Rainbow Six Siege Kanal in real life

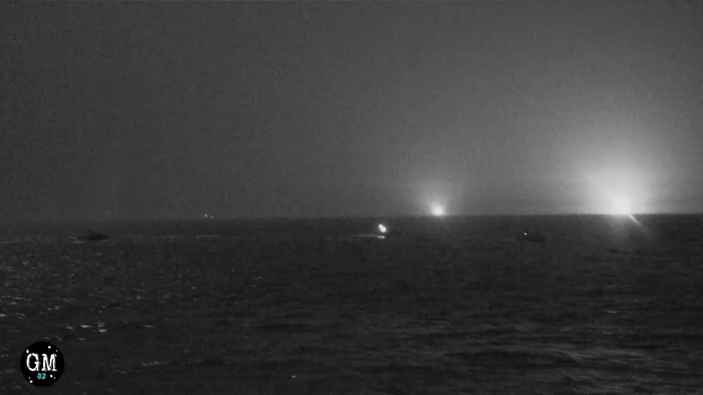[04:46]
only close call at this point being a curious guard shining his light down the water for a moment almost catching the catfish and